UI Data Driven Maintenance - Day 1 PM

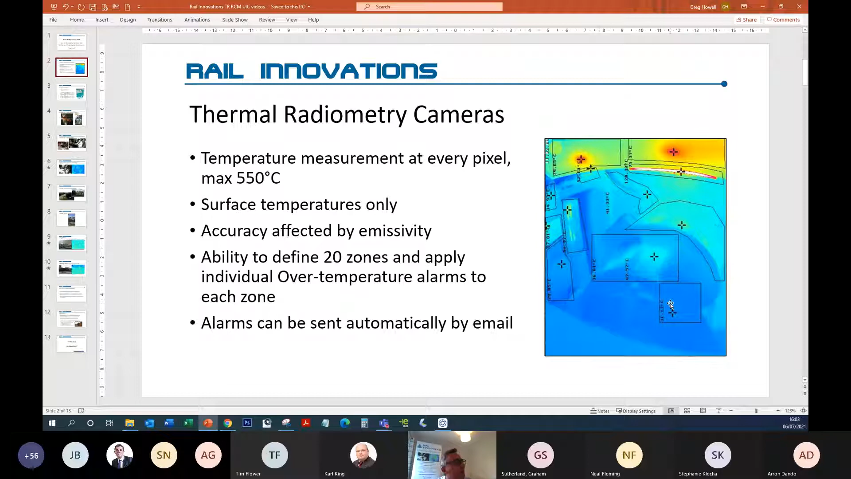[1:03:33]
So, these areas here have a lower temperature and so they could have a lower temperature assigned to them and in terms of reducing the manual input, which is the sort of thing that we've been talking about previously, if a temperature in any of those zones exceeds the limit, an email is sent, which means that the operator doesn't have to worry about anything, it's just a matter of waiting and if there's no emails, then there is no problems.